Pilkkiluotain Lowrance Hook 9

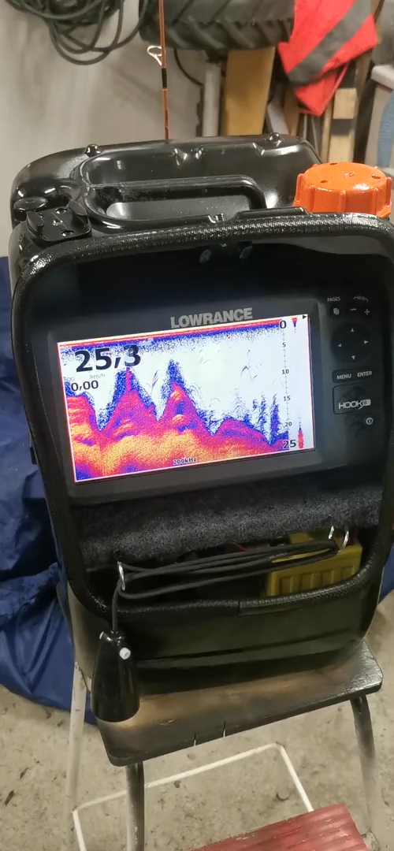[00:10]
Nykypäivän meiningin mukaan pilkkitouhujakin touhutaan luotaimen kanssa.
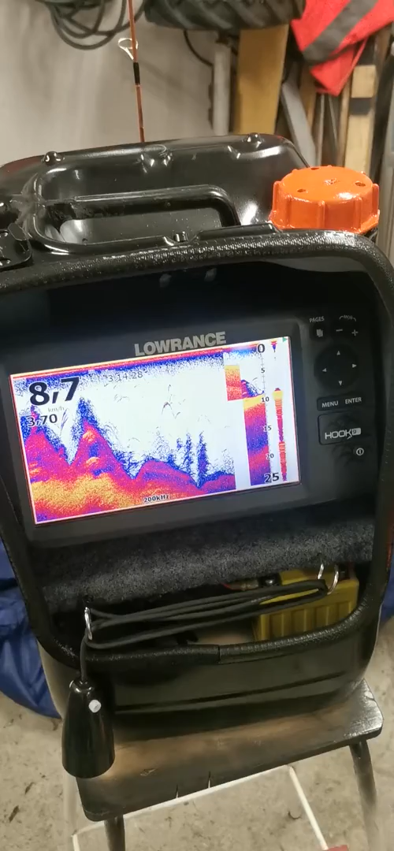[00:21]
Tässä mulla on simulaattori päällä tämmöisessä Lovaransen Hook 9 laitteessa.
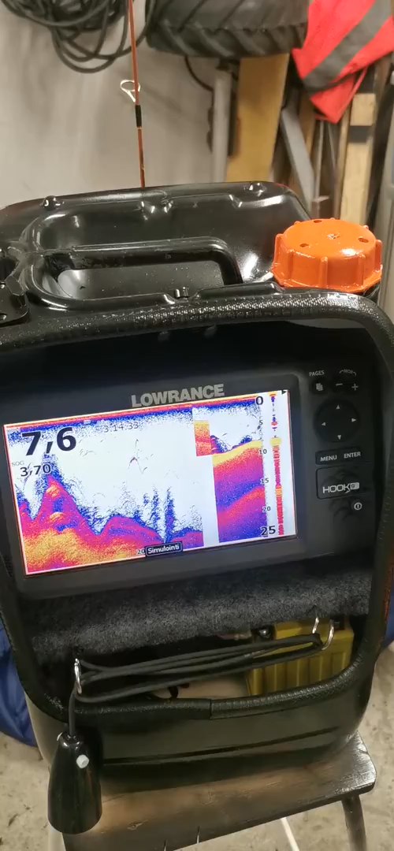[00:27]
Ja siinä on perinteinen 200 kHz pilkkianturi.
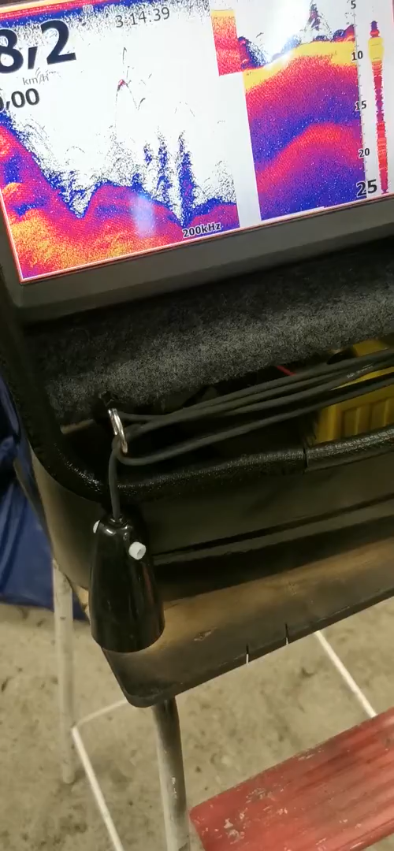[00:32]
Sitten mulla on siinä semmonen 10 Ah motopati akku tolla.
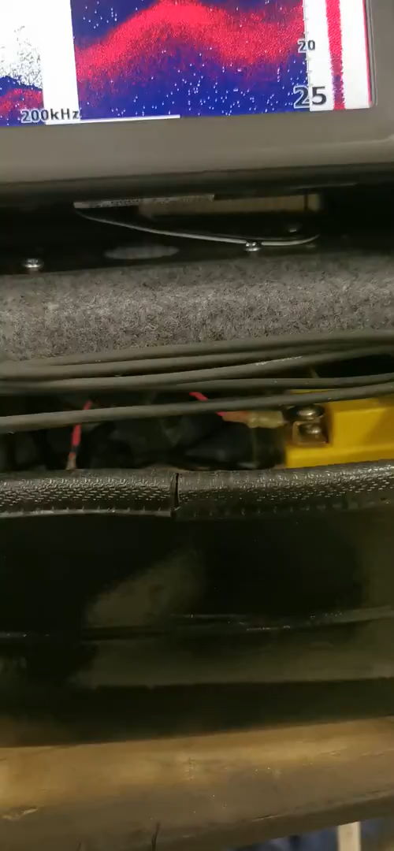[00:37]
Ja sillä siinä pärjää hienosti koko päivän,
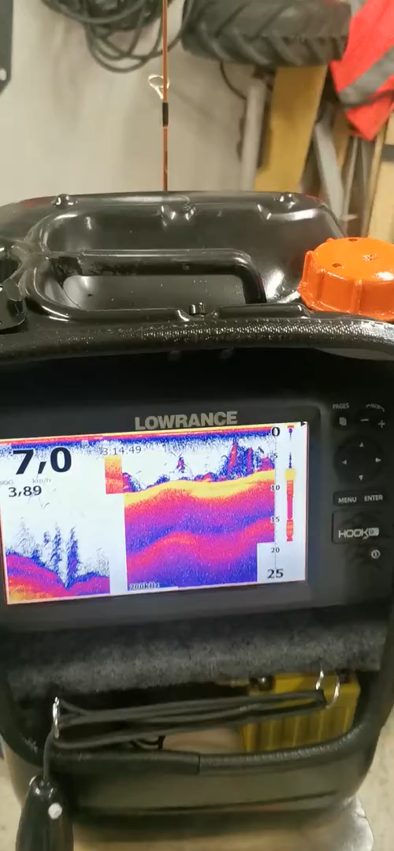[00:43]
että ei oo kertaakaan loppunut niinku toi akku kesken.
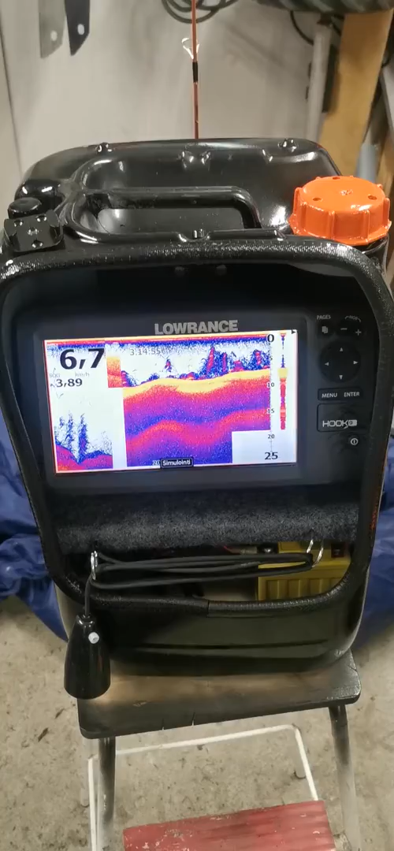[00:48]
Ja se paketti on mulla rakennettu tällaiseen 20 litran pänikkään.
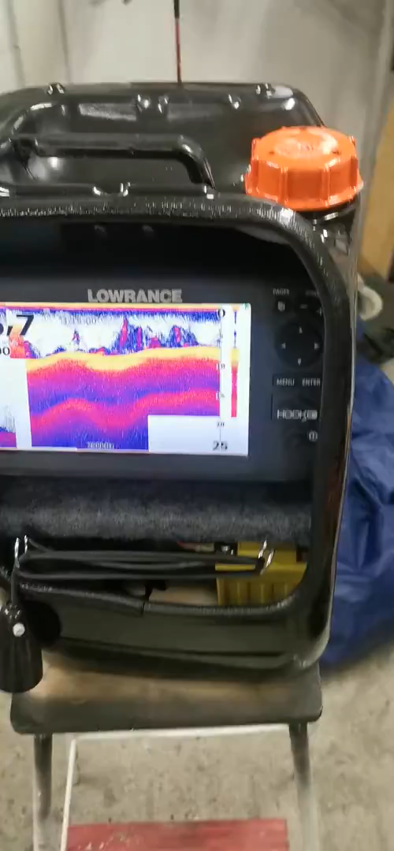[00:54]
Tässä sitä on näppärä siirellä paikasta toiseen.
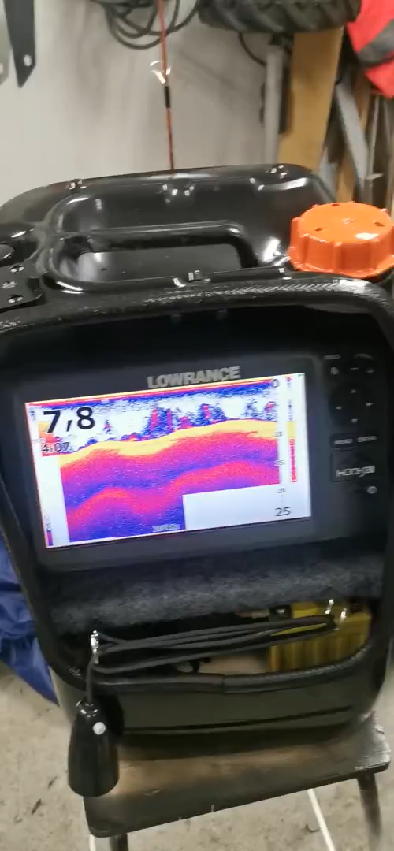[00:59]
Näidät päin ja anturi on tossa kieputeltuna tollaseen koukkuihin,
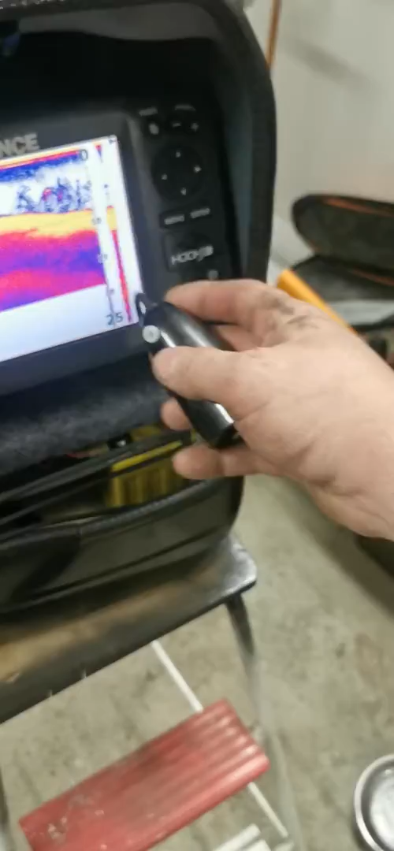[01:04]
niin siitä sitä on helppo laskee sitten halutulle syvyydelle jää paksuuden mukaan.
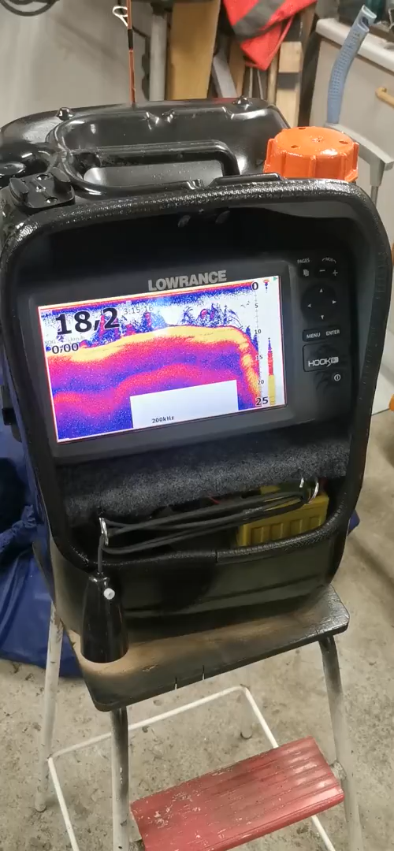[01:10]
Sitten tota pänikässä mulla on mukana anturiteline,